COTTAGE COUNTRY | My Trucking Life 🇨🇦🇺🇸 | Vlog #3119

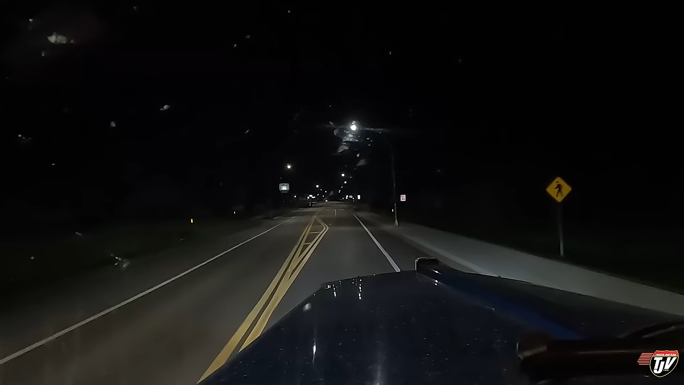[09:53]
I've added a few bugs to my collection on my windshield. You like them? I tried to pick the best ones. So, this is a Reamer or Remmer, Minnesota. About one hour from Brainerd. And there's a truck wash there that's open. I have to remember that. I don't know if it's a good place to wash the truck.